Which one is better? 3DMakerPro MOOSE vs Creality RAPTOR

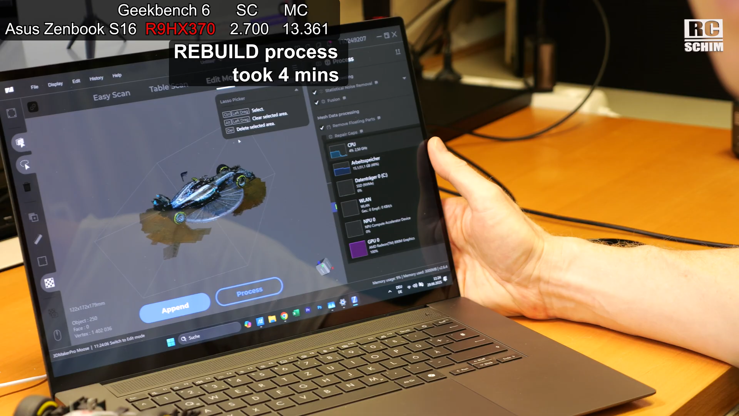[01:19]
Let's continue with the screen grab. Cut the bottom away.
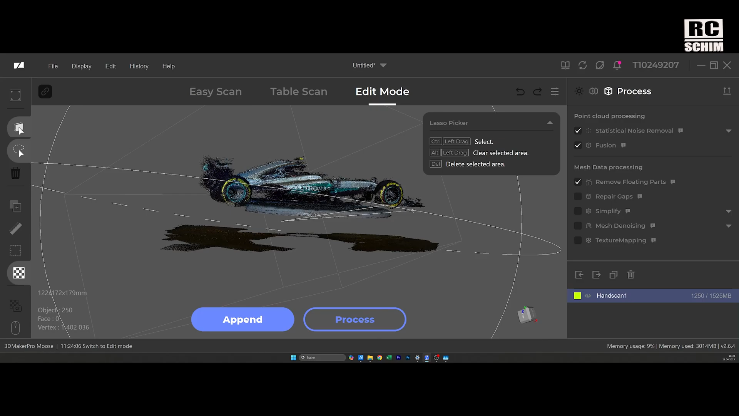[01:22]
This looks pretty good already.
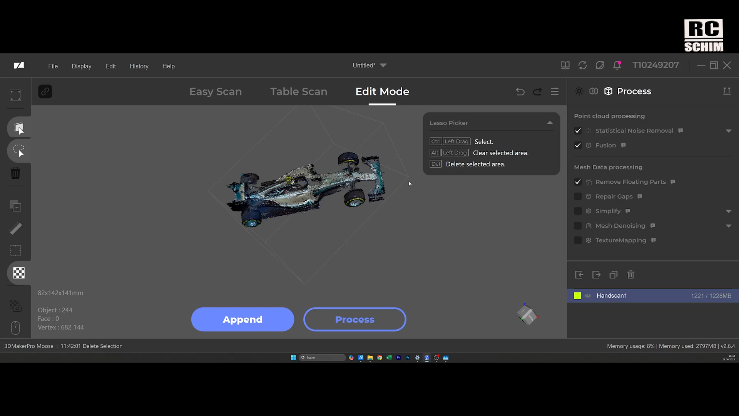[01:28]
Scan the underside. Now we want to have as much overlap as possible.
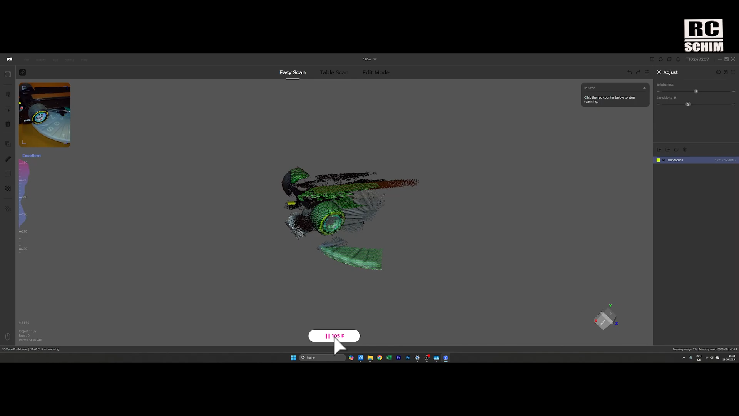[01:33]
Like the wheels are a good overlap. You need to select both of them and then hit align.
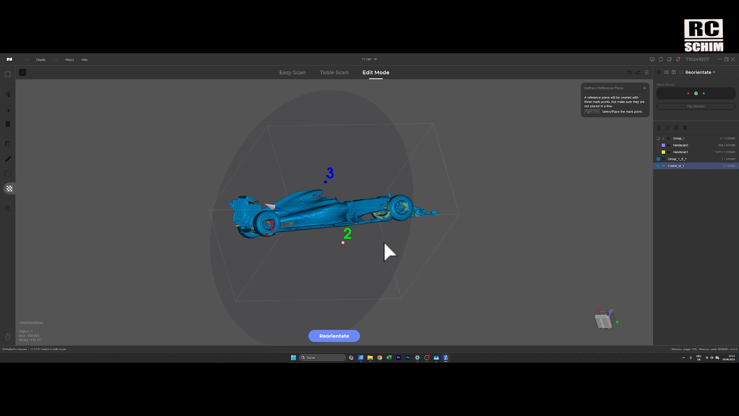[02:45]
Also here on the wheel. Point three. Like so.
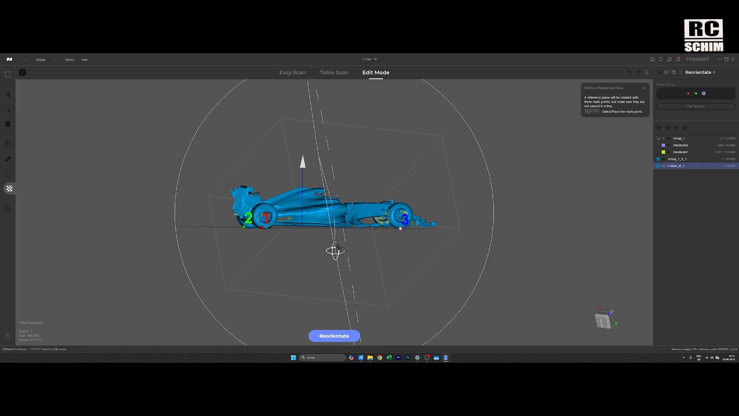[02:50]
And then you have a nice pane. I will use an STL and call it F1 Car Moose.
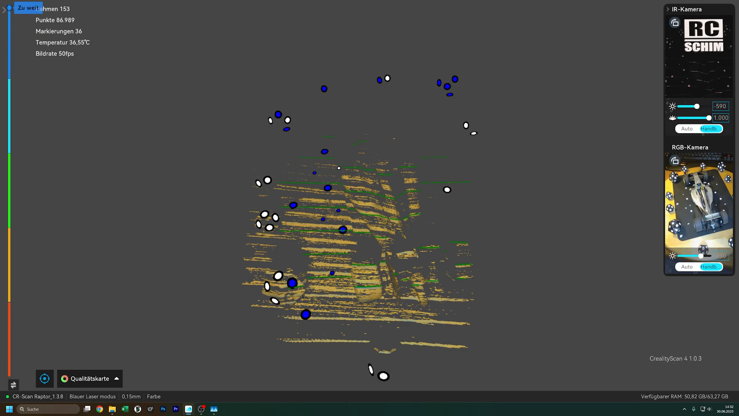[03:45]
Okay and you see with the proper PC you get it. So much more frames. Like 50 frames instead of 4 frames.
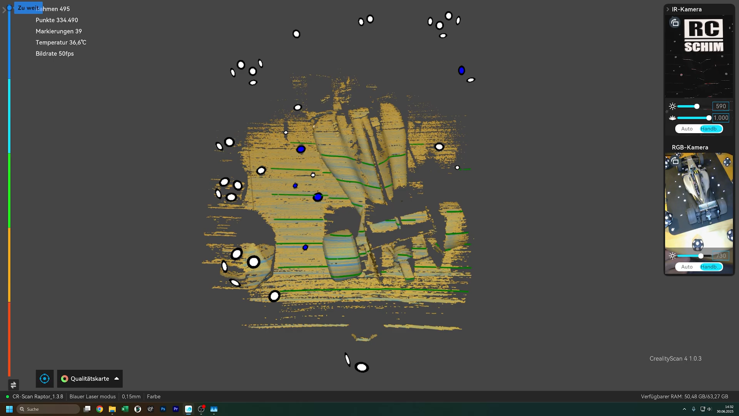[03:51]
It's the way to go. And I would just wiggle up and down.
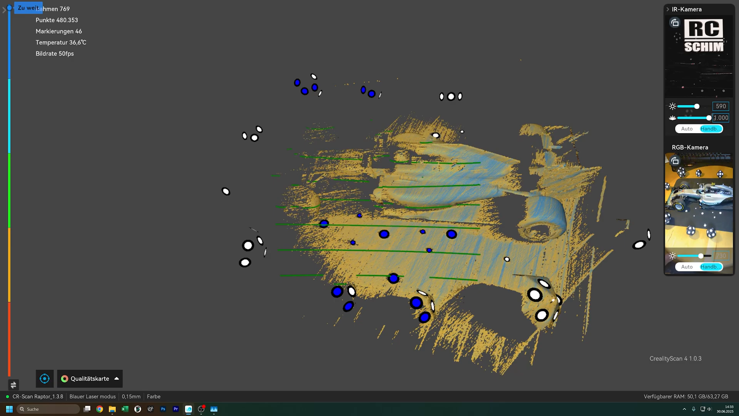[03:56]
Maybe back and forth a bit.
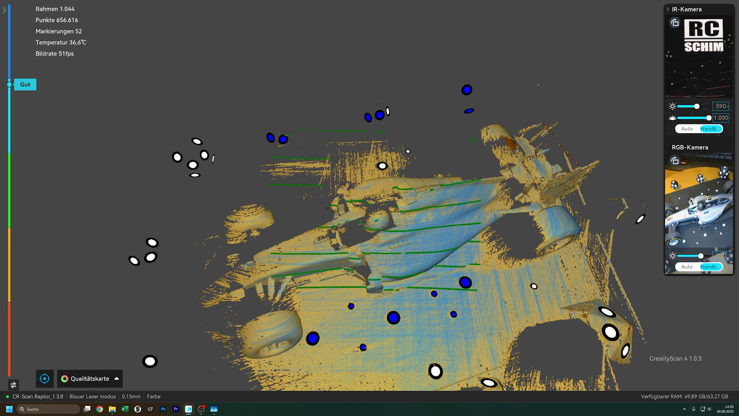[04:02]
To get extreme good details. With that many tracking points.
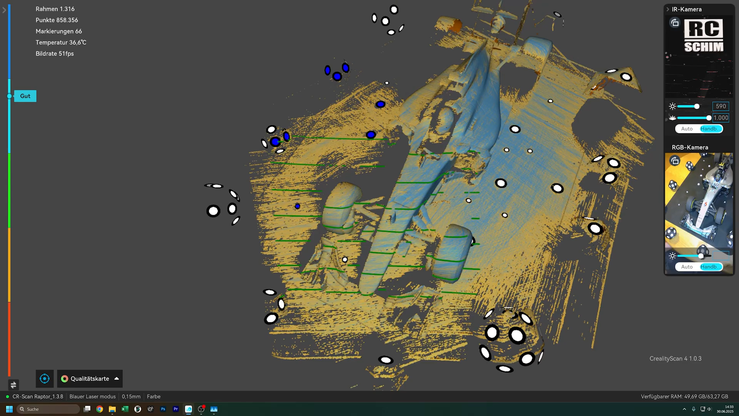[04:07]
It's really a joy.
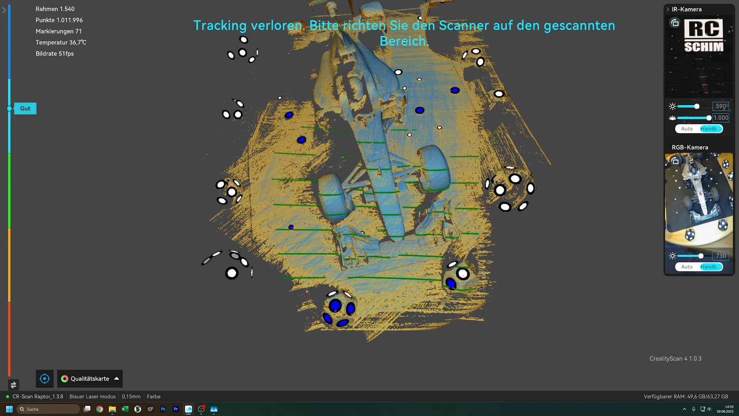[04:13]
Even down to the spoiler in the front. We get every detail that we want.
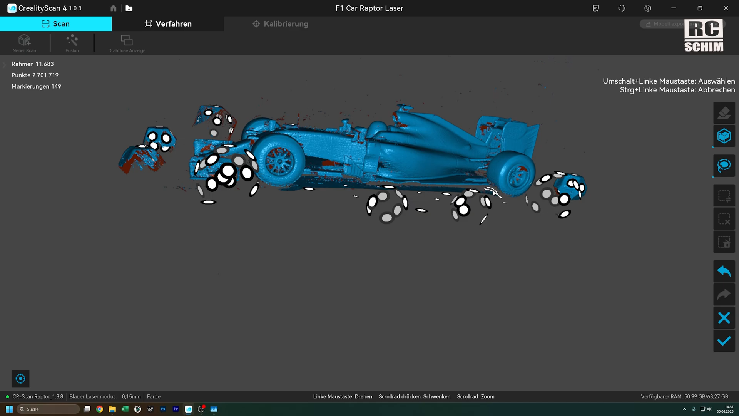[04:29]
It almost looks perfect. But I will do an underside scan as well.
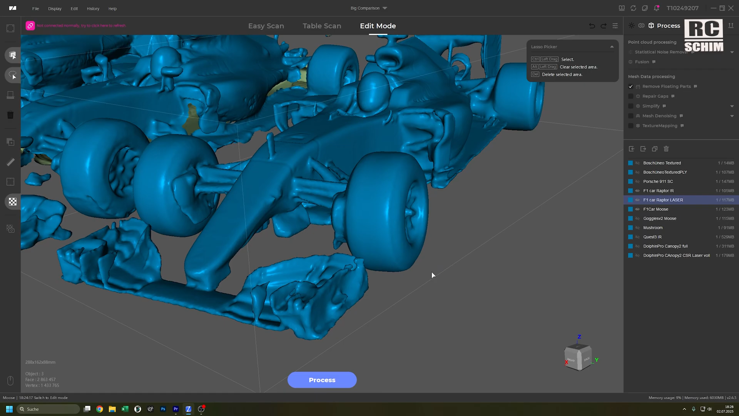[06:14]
See the rear spoiler and like the engine or exhaust or whatever that is
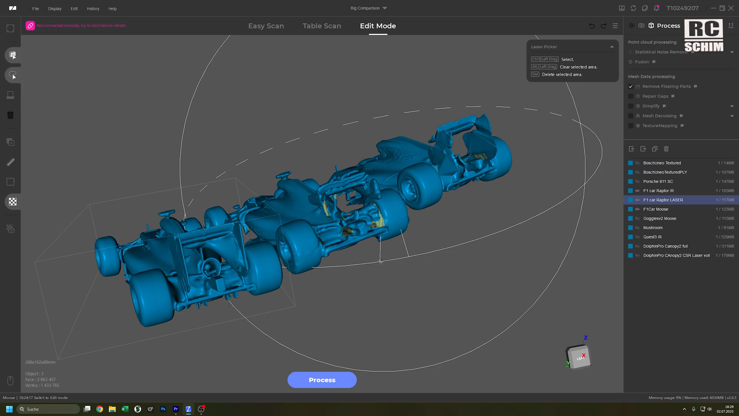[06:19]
looks really really nice on the laser one. Laser versus infrared versus blue LED strobe.
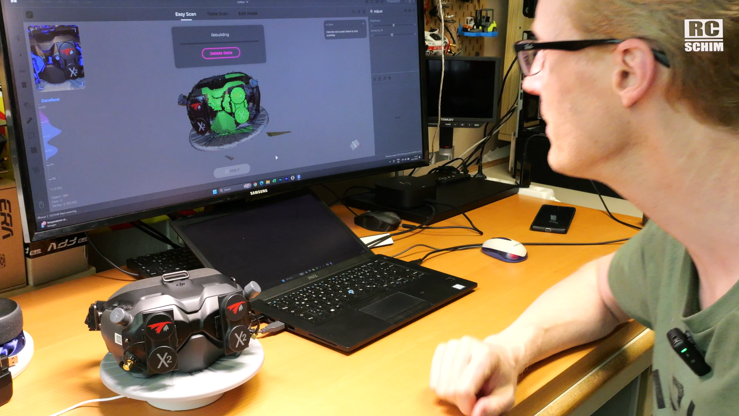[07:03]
Especially on the older laptop here. Here of course we have 100% CPU power but it's only an i7
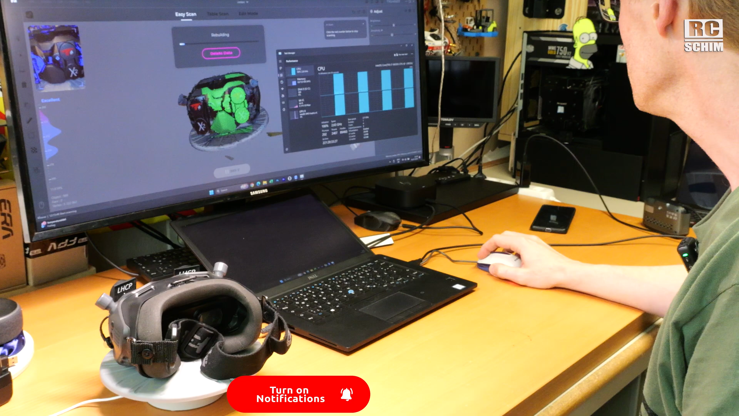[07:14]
8th generation 2 minutes. Maybe 3 which is less than I thought it would take.
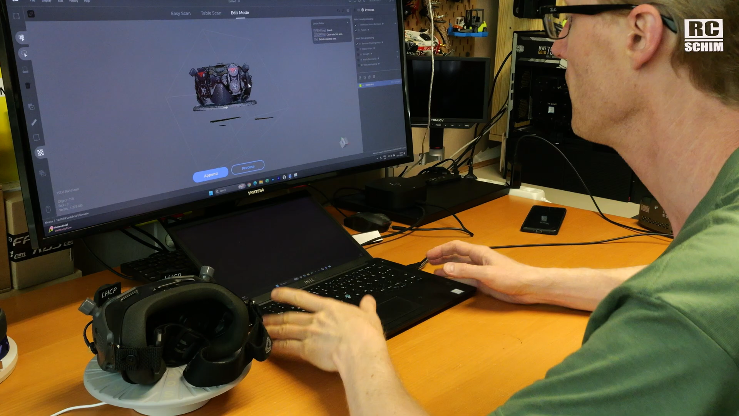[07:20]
So an i7 8th generation laptop. I think it has 16 gigs of ram. RAM is quite important for the scanning tasks. It's not too bad.
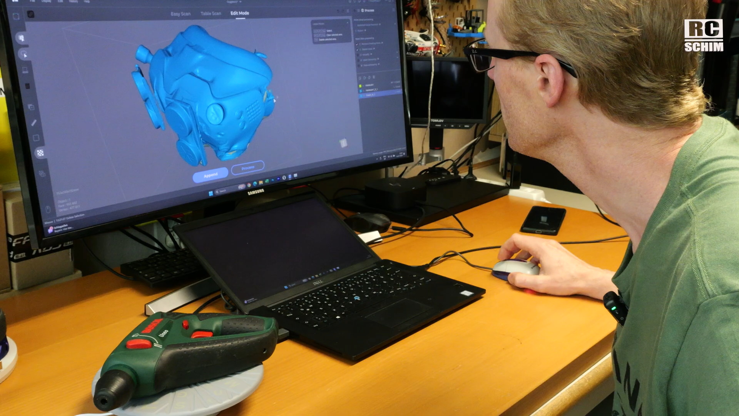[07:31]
It will not be the most accurate measurements. It's a bit low res but I'm happy with it.